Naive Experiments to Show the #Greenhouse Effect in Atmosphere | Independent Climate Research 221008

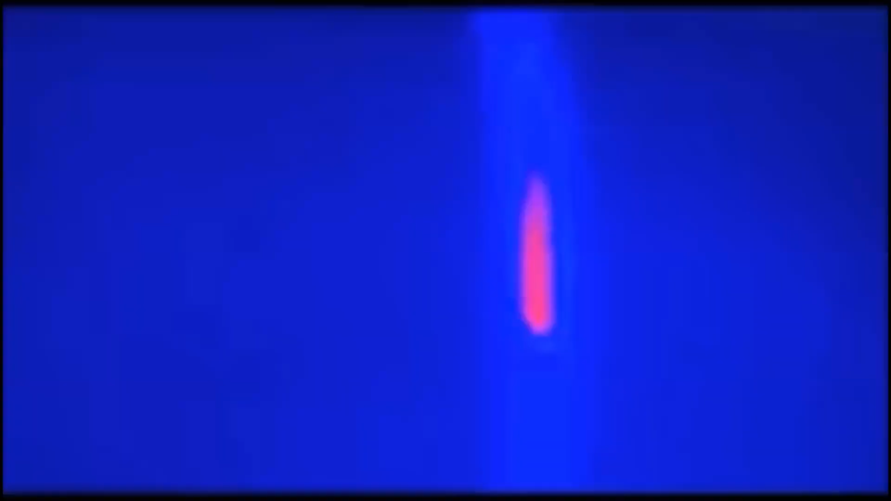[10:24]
What's happening is that the carbon dioxide in the tube is effectively a trap in the heat.
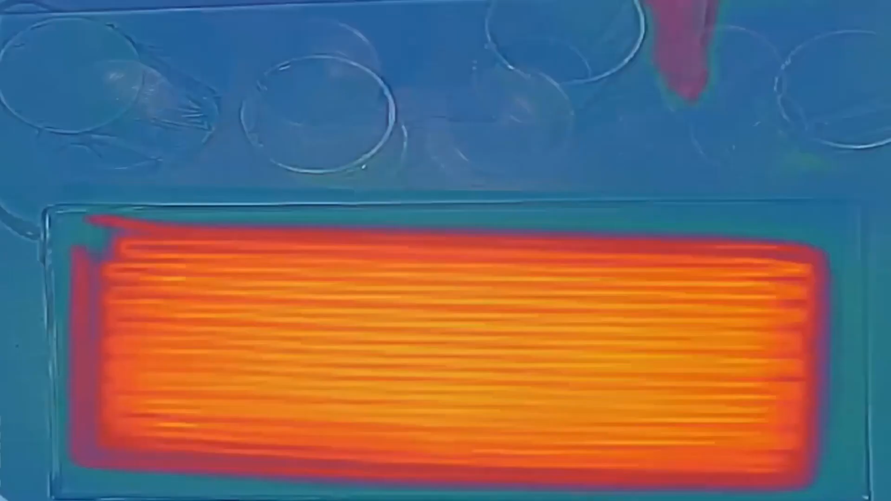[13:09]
We'll start with a cylinder filled with nitrogen gas and place it between the infrared camera and the heating pad.
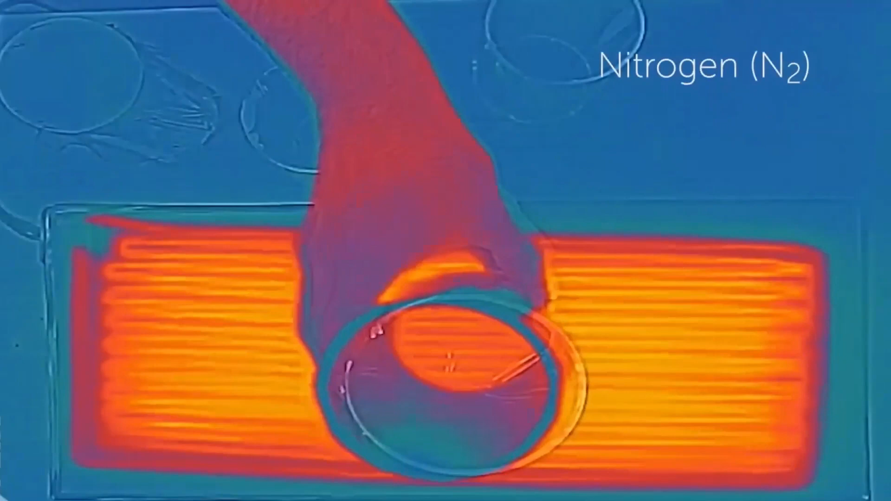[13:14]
Looking down through the cylinder, we notice that the infrared energy passes right through nitrogen without being absorbed.
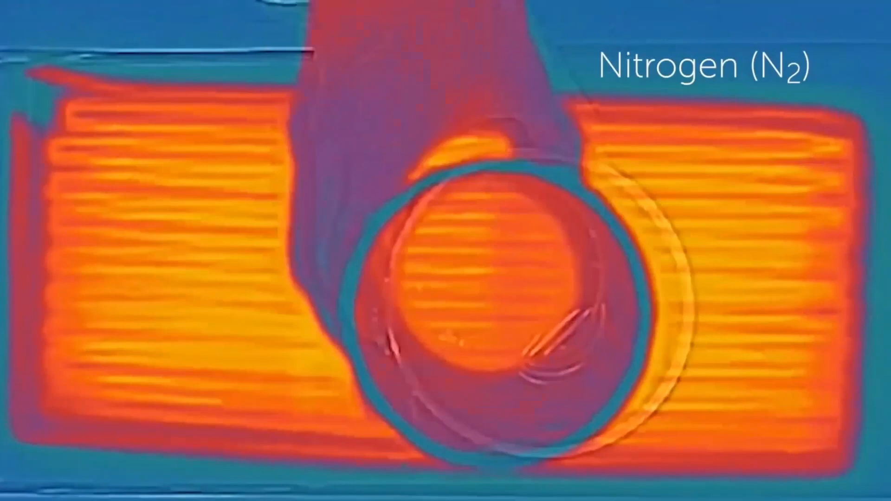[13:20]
If we try the cylinder filled with oxygen gas, we get a similar result.
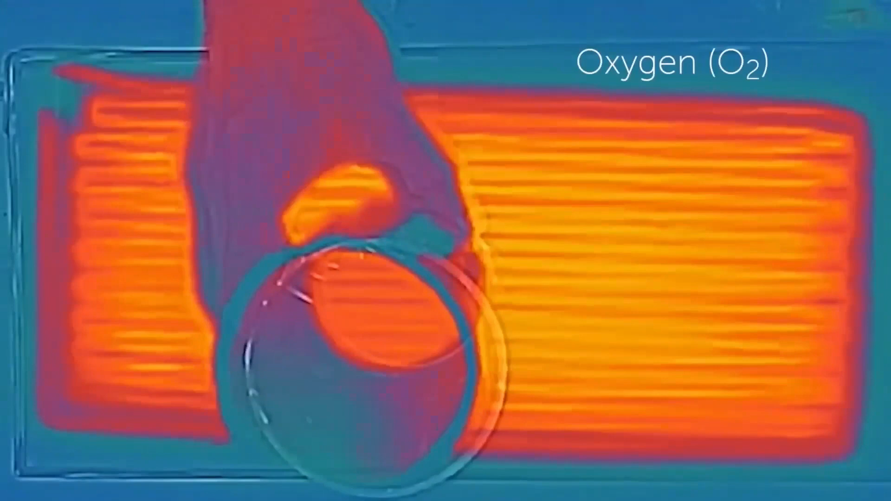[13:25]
But carbon dioxide is a different story.
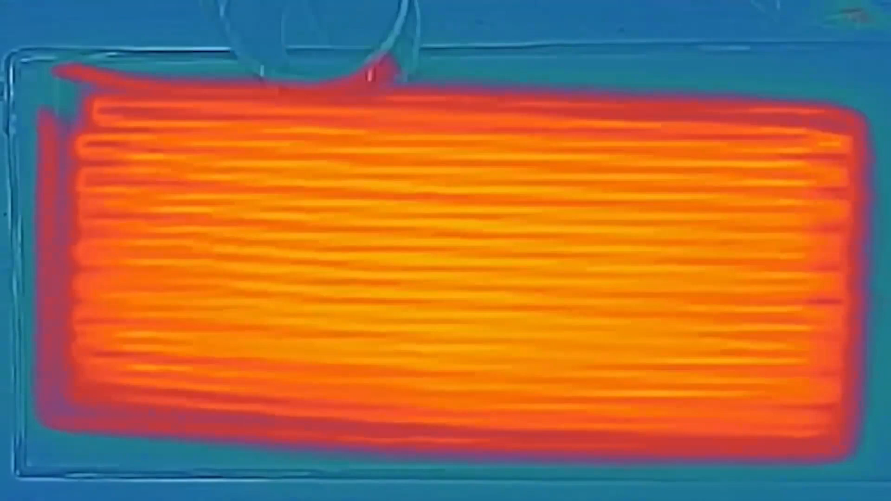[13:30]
Notice how the image in the infrared camera becomes much cooler. This reveals that the carbon dioxide is absorbing some of the infrared energy given off by the heating pad before it can reach the camera.
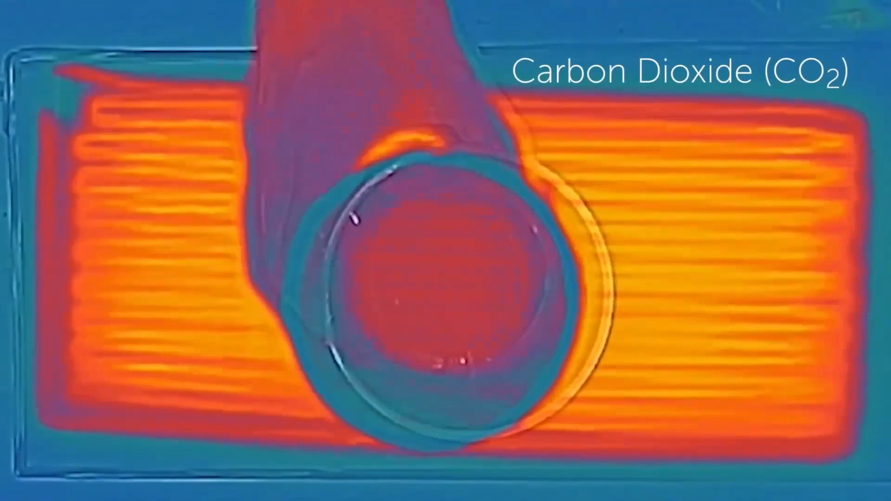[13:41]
Yes, that's true, but nothing new.
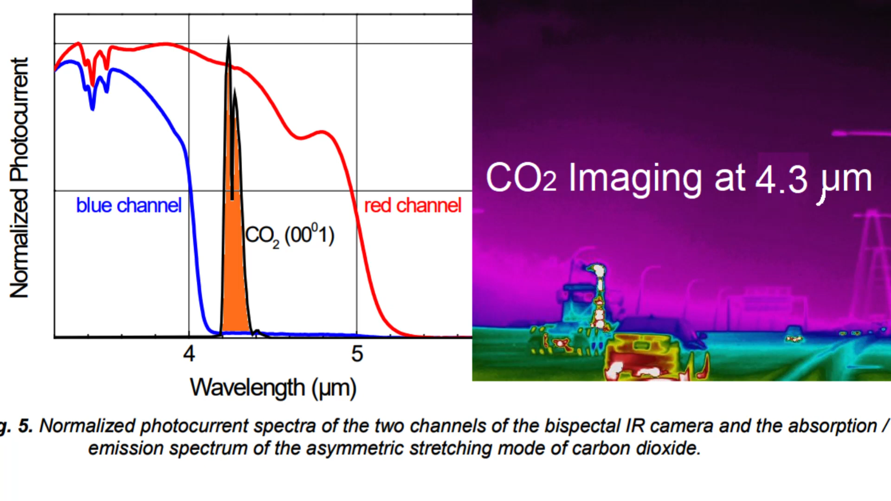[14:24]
which can be especially used to detect CO2 absorption at 4.3 micron. Here, the spectra of typical light sources are shown.